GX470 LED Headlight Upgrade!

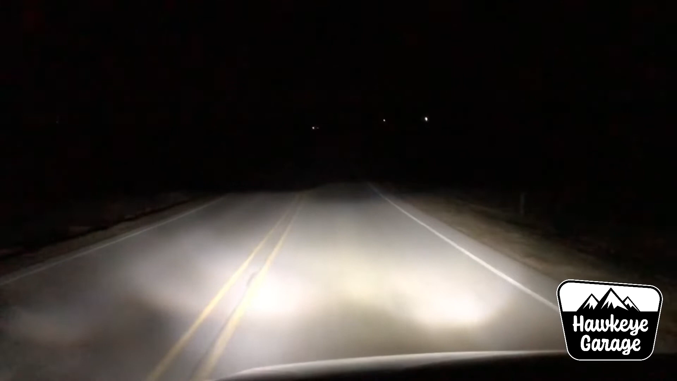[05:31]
Uh, yeah, here we are going down the road and you can see on that passenger side, the distance, um, is a little bit different. So I need to adjust the, the bulbs, uh, or the housings so that they're even. Now we're going for a quick drive and, uh, I flipped my fog lights on and off a couple of times. Uh, they're off now, but I have both headlights in right now. So you guys can see, uh, how nice and white they are, nice bright, crisp, uh, headlights.